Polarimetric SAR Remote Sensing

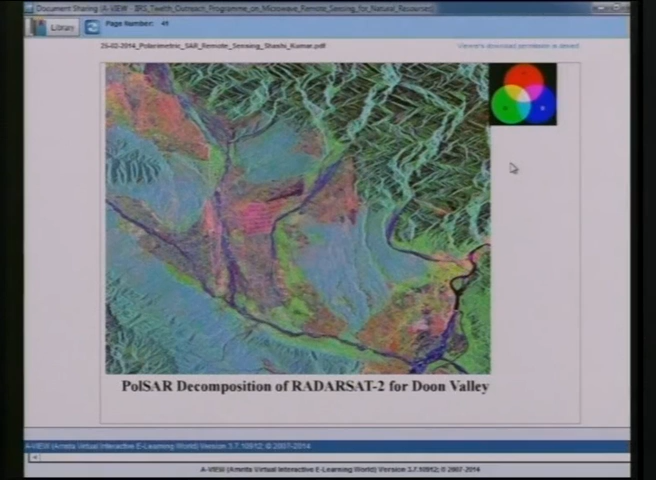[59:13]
channels these are the dry channels uh dry river channels so these are are appearing as blue color here blue color here blue color is given for surface scattering element this is the again uh decomposition uh